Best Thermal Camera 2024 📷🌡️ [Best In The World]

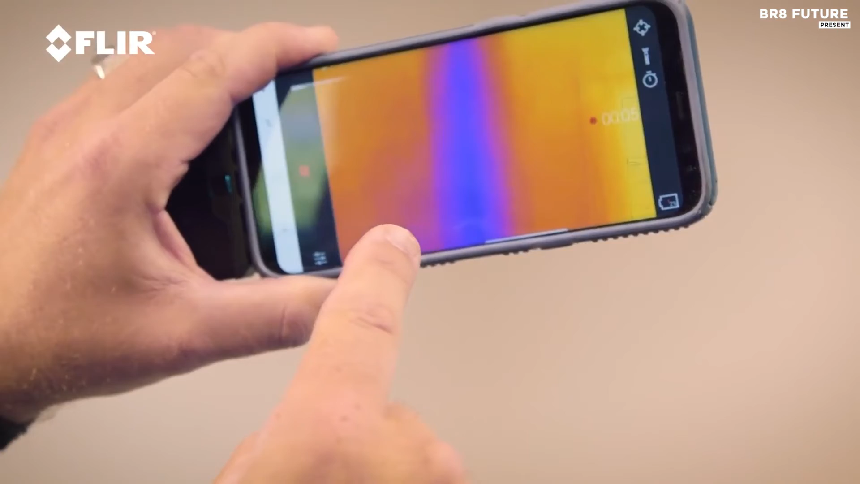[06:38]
This lightweight accessory transforms your iOS device into a powerful thermal infrared camera, enabling you to explore the hidden mysteries of your everyday surroundings.
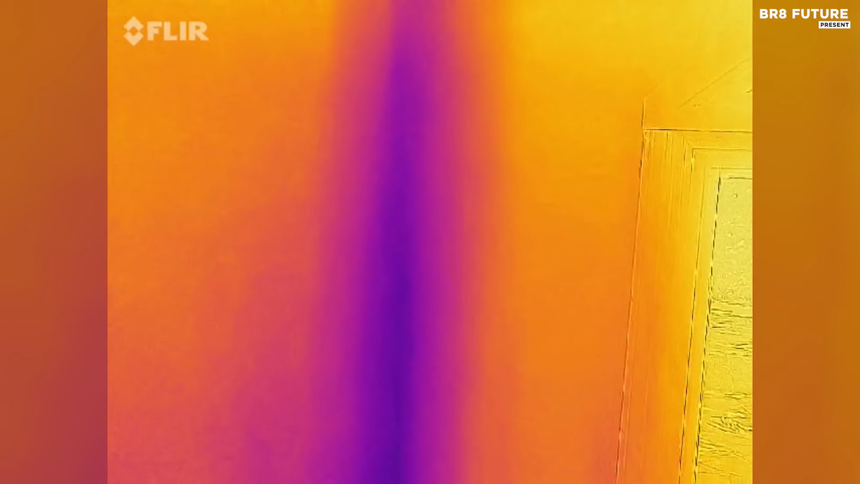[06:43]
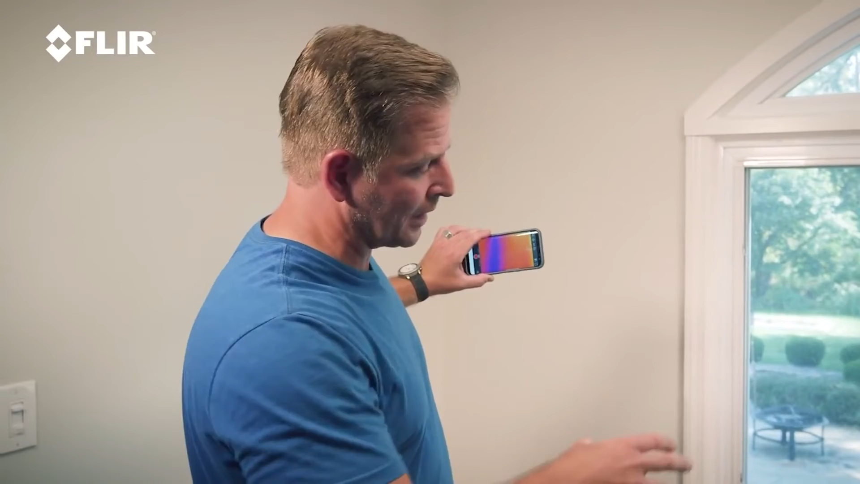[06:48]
The FLIR 1 Gen 3 comes with the free FLIR Henri mobile app, offering exclusive content, real-time professional tips, and tricks. It allows you to measure temperature variances, capture thermal images and videos, and effortlessly share your findings on social media.
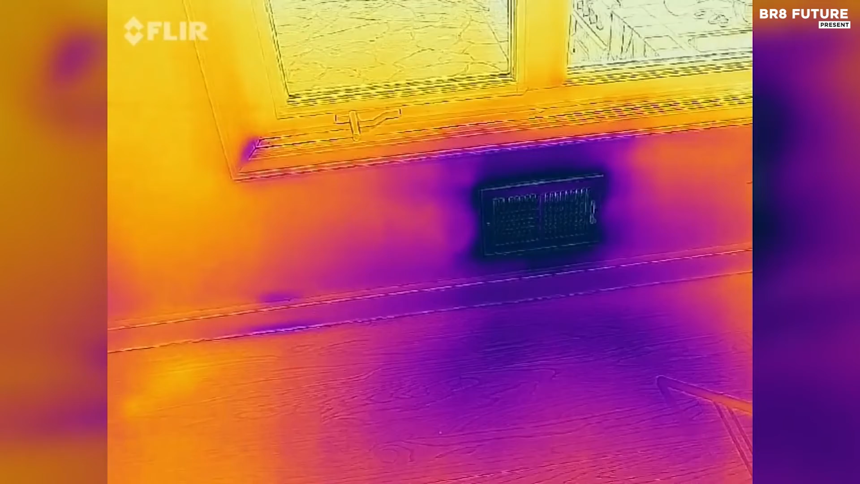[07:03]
Thanks to the innovative MSX technology, this device seamlessly blends thermal and visible spectra, enhancing image quality and detail.
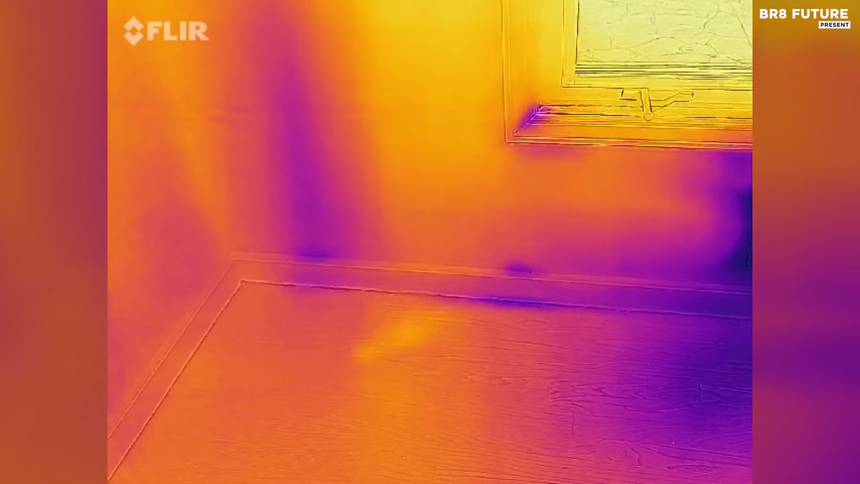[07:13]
Whether you're looking for heat loss, insulation problems, electrical issues, or water damage around your home, the FLIR 1 Gen 3 makes it quick and easy.